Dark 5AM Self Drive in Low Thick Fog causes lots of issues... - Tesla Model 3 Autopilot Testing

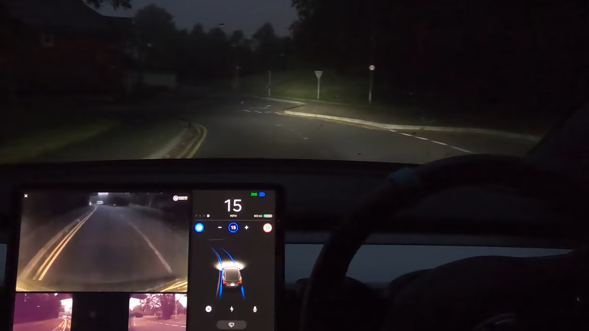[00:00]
is it going to try and take the corner or no it's not taking the corner oh my god we're on the right hand side of the road yeah it's really not liking this at all i guess it's using the cluck the cones to know where it is
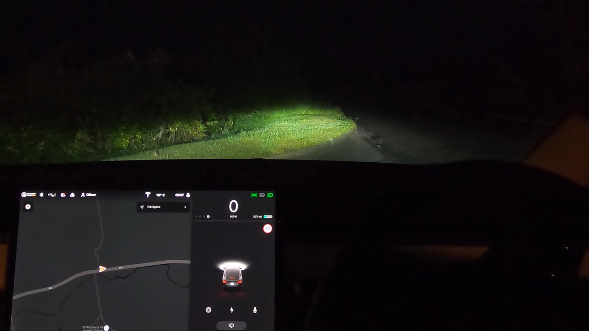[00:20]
is pitch black it's been raining and we've got loads of freezing fog let's see how the tesla autopilot system works on this so this is 2020.28.6 and we are in
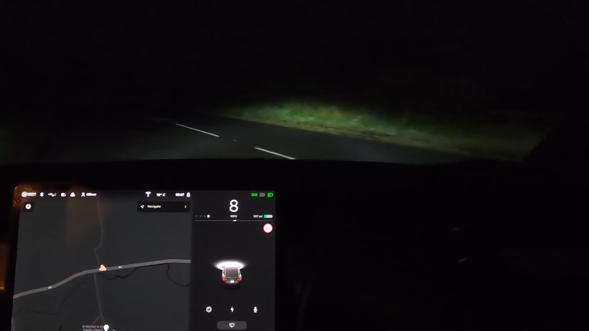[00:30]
the uk on some b roads i think or maybe this is an a road actually this is an a road this is the a4 and we're going to be trying so you can hopefully see that there's quite a lot of fog in front of us this is freezing very low lying fog which is basically a very heavy cloud low down so it is pretty foggy and we're going to start this off by allowing the car to do its basically do its thing at full speed and we're going to see how well does the car react to the fog at night and while it's raining as well this is really really harsh conditions for it and
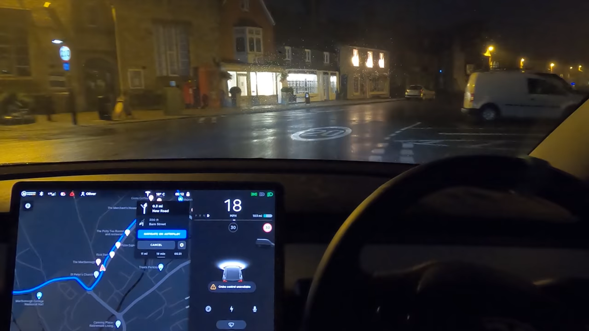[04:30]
so let's bring this down to 20 and whoa where are we going so there again it tried to cut us across the side of the road and it looked like it was taking us onto the wrong side of the road which obviously really wouldn't have been good and this is more marlborough high street so as you can see it's insanely wide there's hardly any road markings and the car was struggling to have autopilot turn on i'm expecting the car to go a little bit crazy here if i'm being honest again it says it's a 30 this is definitely a 20. yeah it's really not liking this at all whoa where are we going here okay so it's kind of hugging the right where these cones are